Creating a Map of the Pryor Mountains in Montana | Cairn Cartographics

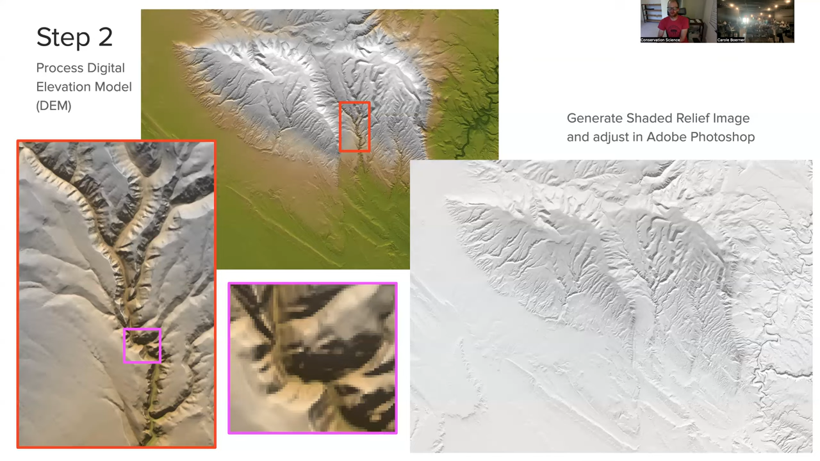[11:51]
So we start with kind of this data set and then you see what this black and white shading that you see on the bottom here. And then that same exact data set, so that same digital elevation model that is this grid of elevation values,